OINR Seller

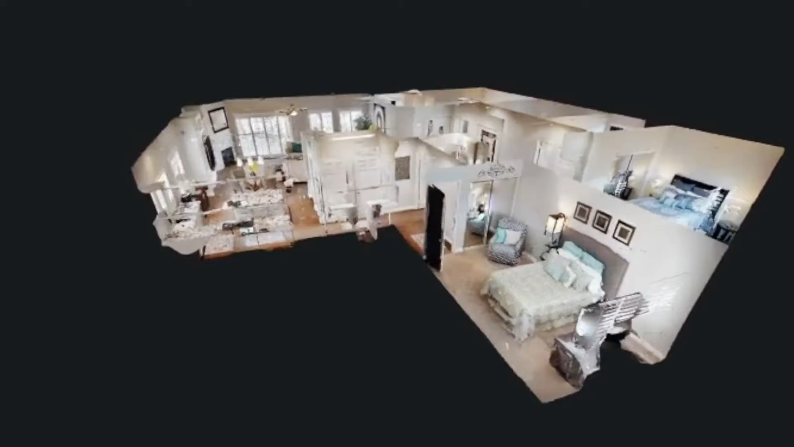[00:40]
From 3D virtual tours to complete online marketing on over 1,000 homebuyer websites,